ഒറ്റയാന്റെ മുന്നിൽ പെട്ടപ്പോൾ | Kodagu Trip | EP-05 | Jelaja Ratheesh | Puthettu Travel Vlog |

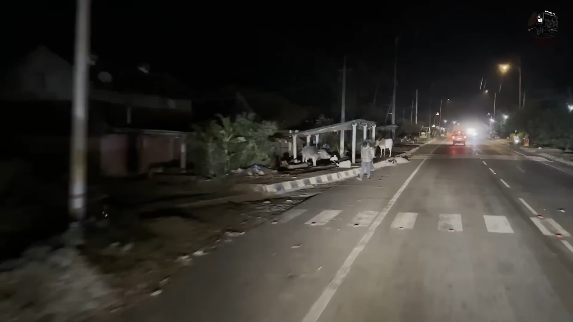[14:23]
റോഡിന്റെ സൈഡിൽ കൂടെ പശുവിനെ കറക്കുന്നുണ്ടോ ഈ സമയത്തല്ലേ? ഇവിടെ ടോൾ ഗേറ്റ് ഉണ്ട് കേട്ടോ.
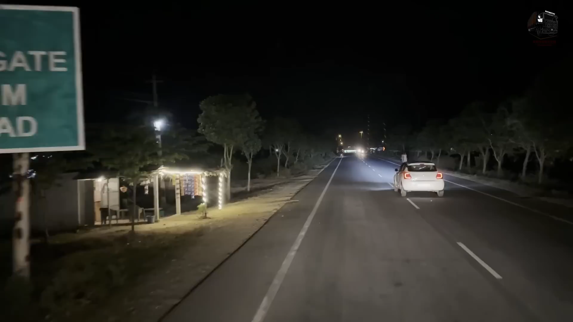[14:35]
500 മീറ്റർ അവിടെ ഒരു ലോറി ഉണ്ടായിരുന്നേ. അവര് കേരള വണ്ടിയാണെന്ന് തോന്നുന്നു. അവര് കൈ കാണിച്ചു.
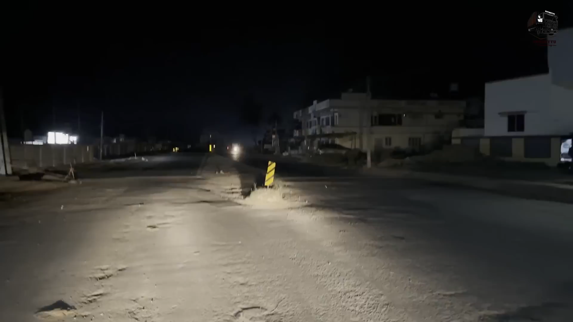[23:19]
ഇത് നല്ല വഴിയാണ് കേട്ടോ, എത്ര ദൂരം ഉണ്ടെന്നറിയത്തില്ല, എന്നാലും നല്ല വഴിയാ.